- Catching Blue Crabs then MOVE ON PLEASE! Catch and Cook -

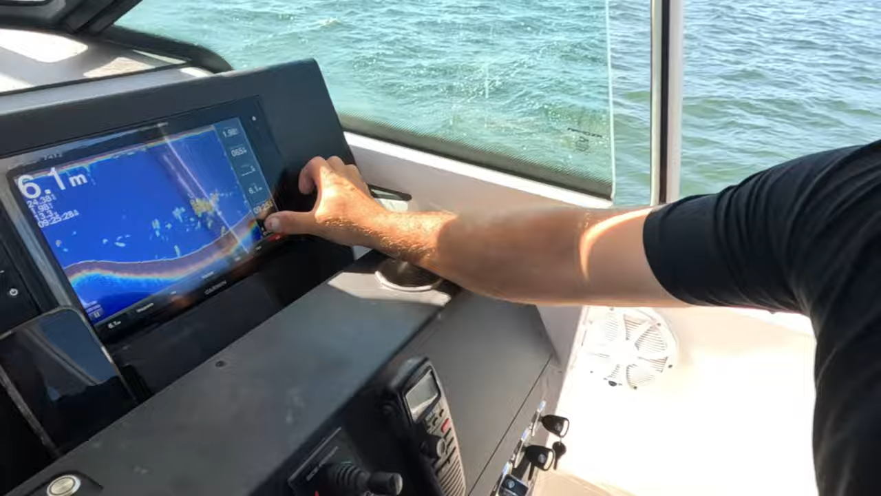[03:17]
On screen: depth 6.1 m
We're trying to fish the 6 meter drop-off, so. And how much fuel we're using?